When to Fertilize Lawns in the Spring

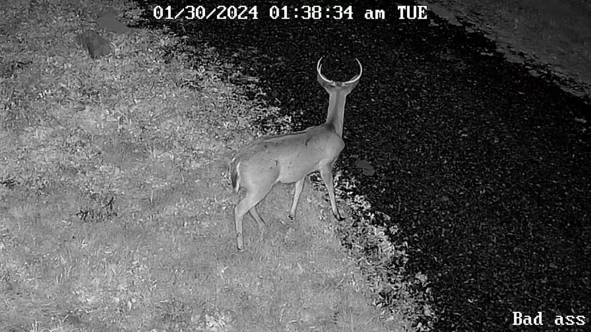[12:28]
I have it kind of on mute all night long. I'm getting alerts, animal detected, animal detected, and that thing's videotaping deer going through these fields all night long. I mean, I guarantee it's 30 videos a night.